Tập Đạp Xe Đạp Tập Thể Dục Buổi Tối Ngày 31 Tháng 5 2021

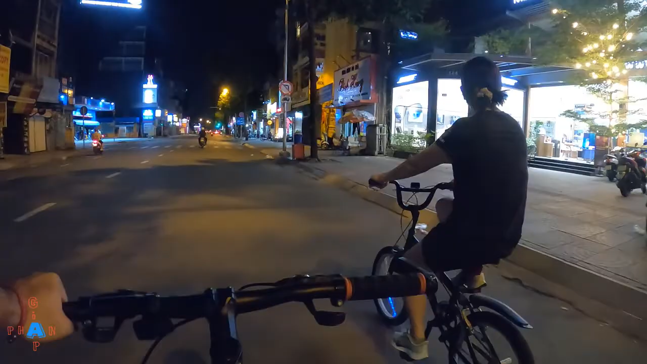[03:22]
Để không bỏ lỡ những video hấp dẫn Bên kia có một cây xăng Đó Hạp nhẹ đúng không Ừ Thầy Gòn hôm nay là như 30 top Mà top thì là Đường vắng dễ thoải mái
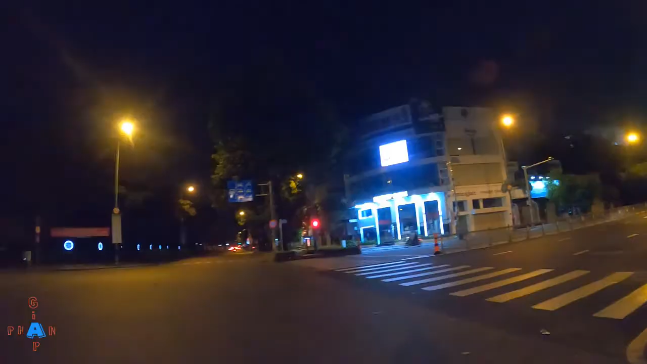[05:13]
Thôi cho người ta qua Hai chồng đang quẹo ra tới 5 kỳ nghĩa
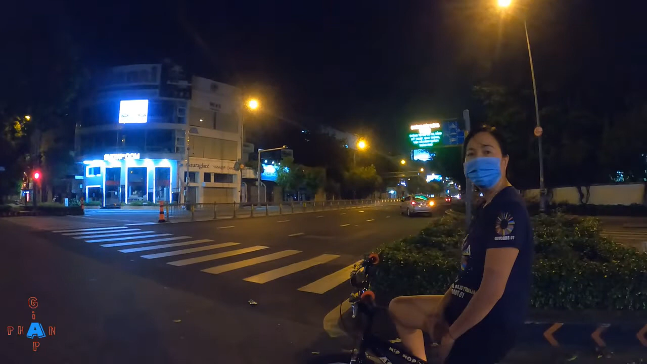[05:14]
Quẹo Sài Gòn đúng không Chứ không quẹo về bờ kè đi hả Hả Đi bờ kè thì đi thẳng
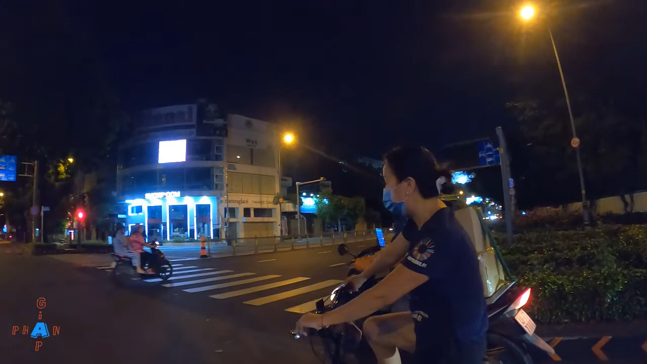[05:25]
Đi bờ kẹo là lên dốc Nói sao nó sợ rồi hả Đi hồi về vẫn uống trà sữa được rồi
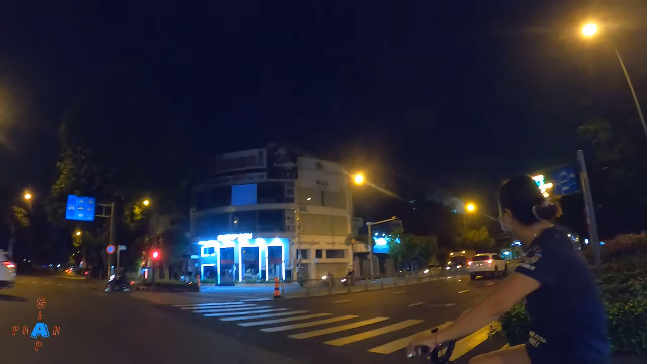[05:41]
Kỳ đó Thôi qua đường lúc Wow xe đâu ồ ra quá trời
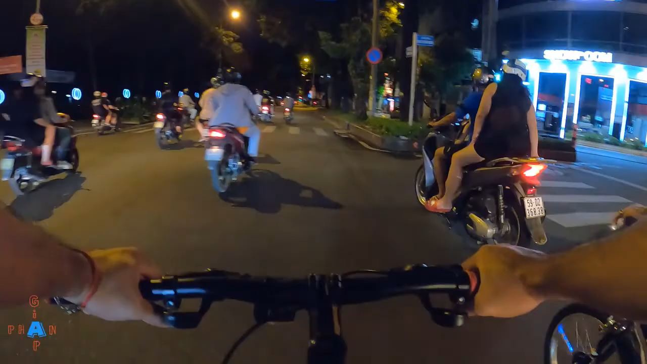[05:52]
Hôm nay Đạp xe đạp với bậc hí dục Review đường phố Sài Gòn Với lại một dọc bờ kè kênh du lập Tình hình một ngày đầu tiên sau khi Có lệnh phân tả Bây giờ đang hướng tới đường Trần Quốc Thảo
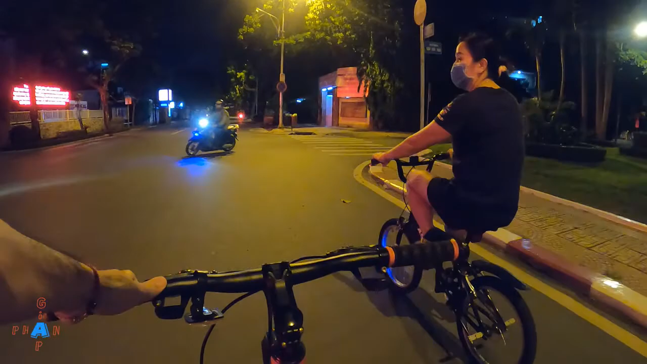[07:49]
Ông đạp vậy thấy mệt không Hả Đi về hướng bờ kè Bây giờ đạp đi thấy quán trà sữa Quán ốc là vô nha Đang hướng về phía bờ kè Bây giờ đằng trước là đường Lý Vinh Thắng Bây giờ đổi máy quay qua Để lấy cảnh Đi về hướng bờ kè Bây giờ đổi nha Khổ trang Kìa Trong khổ
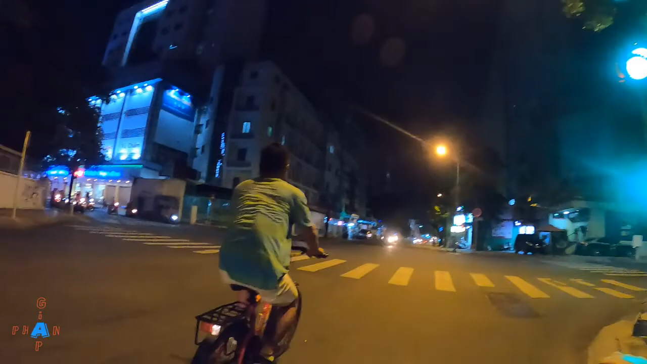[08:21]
trang vào Đi về hướng bờ
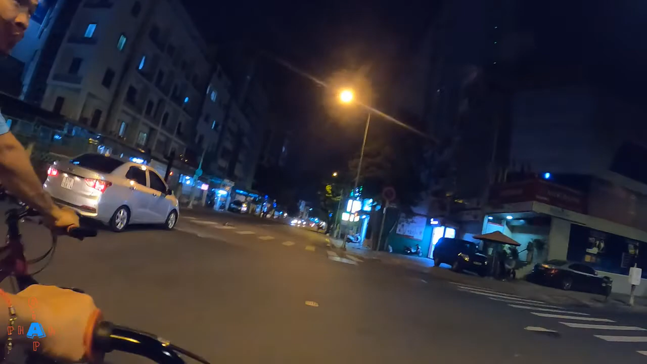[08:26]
kè Đi về hướng
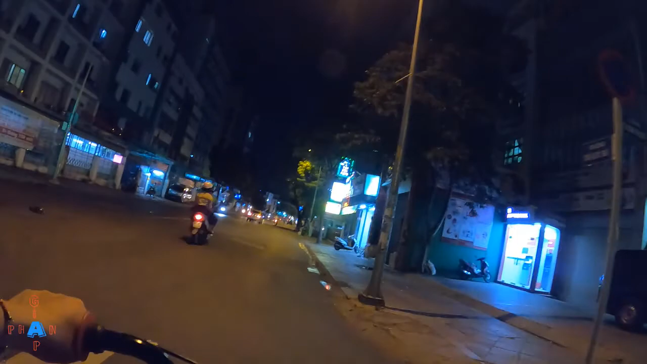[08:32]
bờ kè Đang xuống dốc Đang xuống dốc Chạy nhanh lên đi
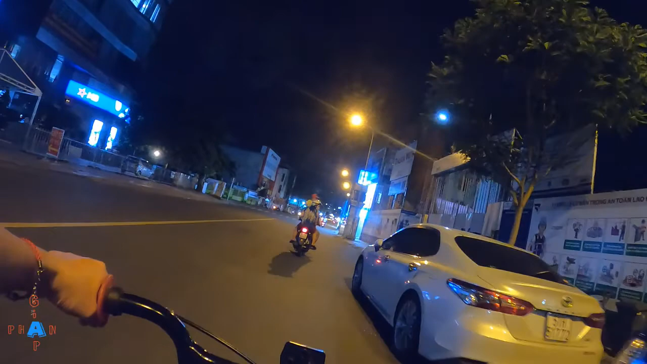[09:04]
quẹo bờ kè đi về là đạp xịt hơi luôn á Ok
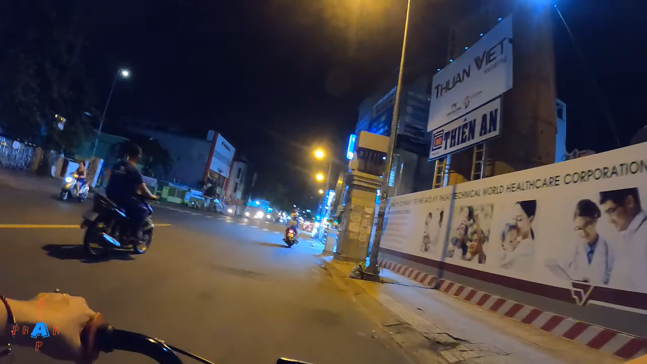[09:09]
Bờ kè là giống như lên dốc á Gần đây là sắp tới cầu Ly Anh Sĩ rồi Vì thiếu là rò lên chảy Bắn tắt em
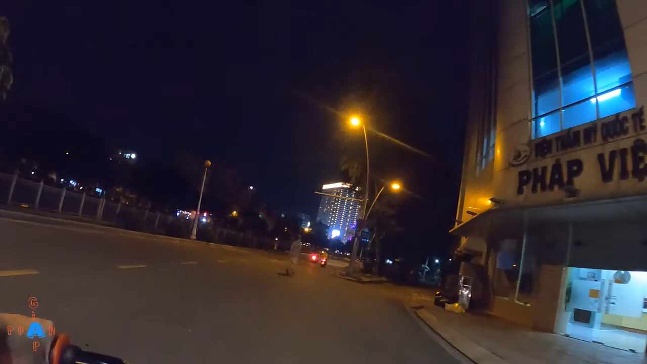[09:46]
bây giờ đi dọc đẹp đẹp